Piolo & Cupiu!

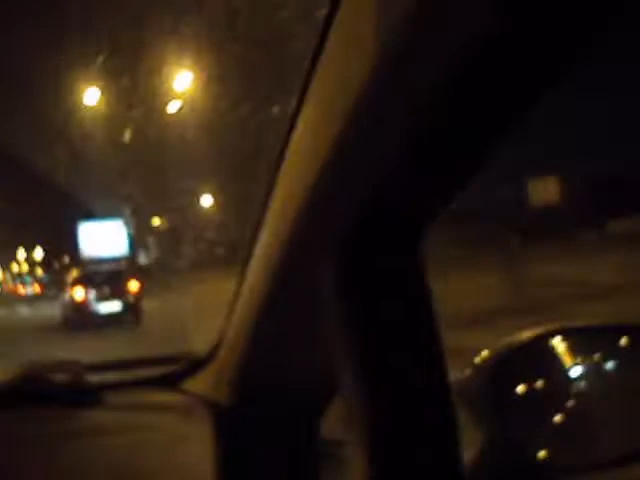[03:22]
Questi slalom. Slalom? Però adesso sto qui a infilarmi. Sì, mi infilo qua. Sì, devi infilare, vai, vai. Voilà. Però che purga di merda, poteva andare più avanti. Qua, taglia il controviale. Dietro ce ne sono. Vai, vai. Succhiatevelo tutti, porco Dio! Così si fa. C'è nessuno? No, ce n'è uno. No, bastardone!
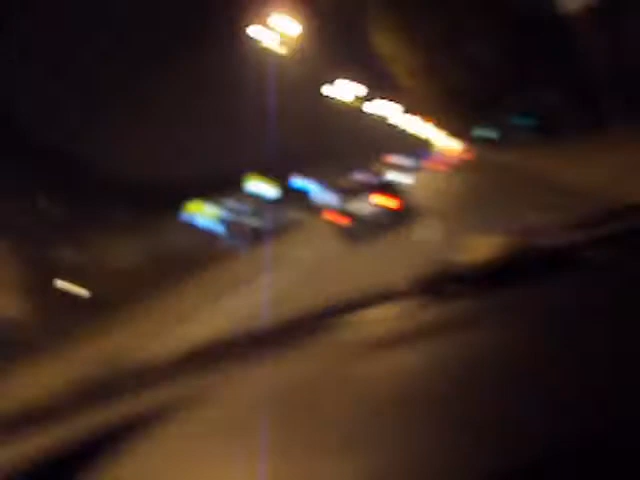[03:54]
No. Qua le regole non vigono bene. Qui siamo a Torino, non siamo.
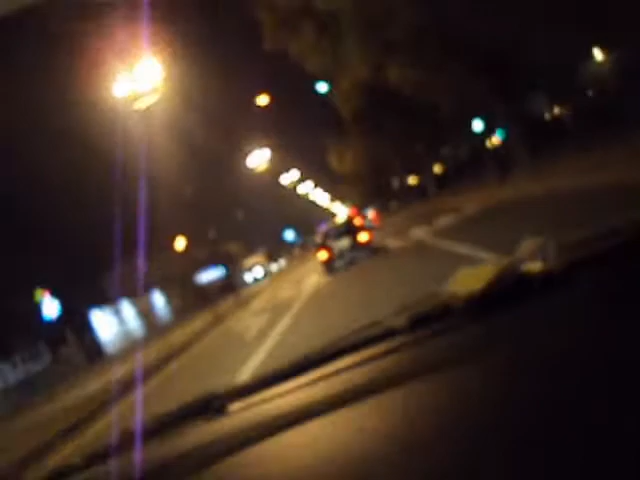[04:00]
Che cazzo ne so? A Bari! Porco Dio! Bari vecchia! Tu tu poporo poro! Oh oh! Oh oh oh oh oh oh oh! C'è già troppo traffico, già troppo traffico! Niente tu va! Dai, che cazzo, andiamo tranquilli, va! Va bene! Lo slalom lo faccio lo stesso! Se ti avvicini troppo per i miei gusti!
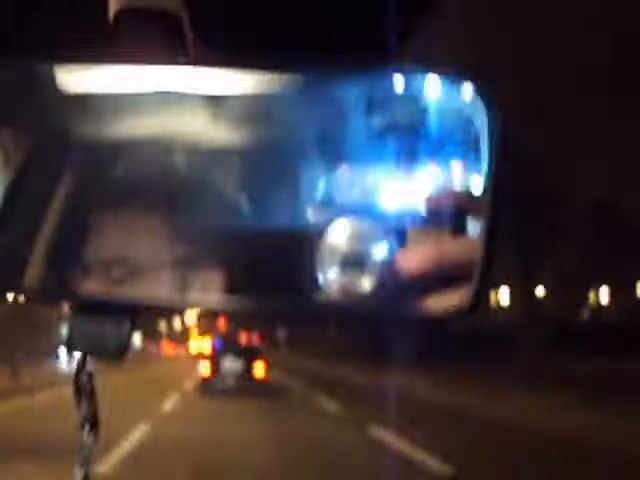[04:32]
Coglione, coglione te con sta cazzo di porco Dio di
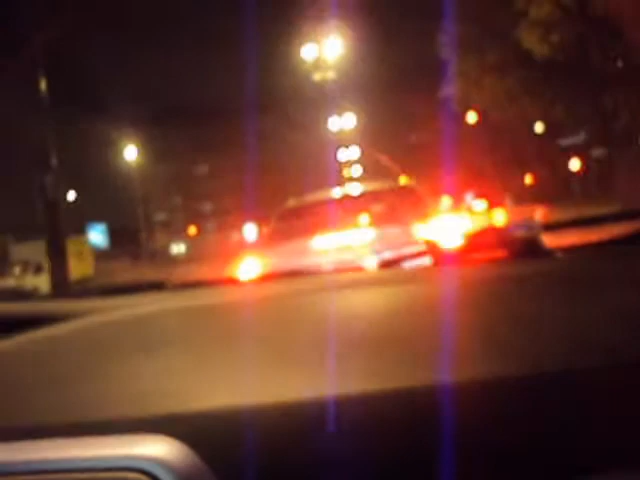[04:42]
Mercedes. È una macchina di merda comunque! Non direi, è una Mercedes. Sì, è una macchina per zingari. Non è vero.
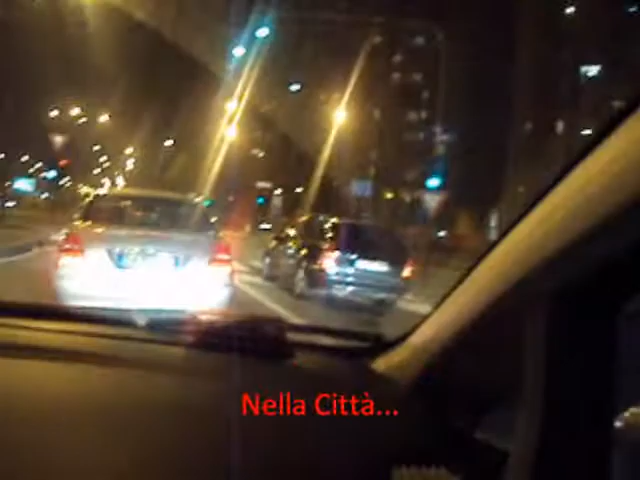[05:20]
Che in questa, diciamo, partire, in questa, diciamo, periferia, perché non è ancora città, comunque siamo in periferia. Vabbè, siamo nelle zone più buie di merda di... No, beh, proprio più buie no, però guarda. Cazzo, Corso Grosseto.